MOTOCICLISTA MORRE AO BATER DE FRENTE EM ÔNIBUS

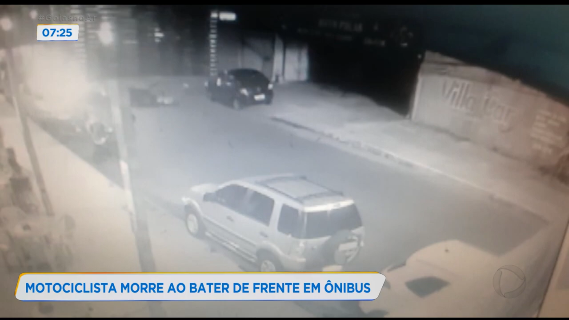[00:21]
O acidente aconteceu aqui nessa avenida. Em dias normais, ela é bastante movimentada.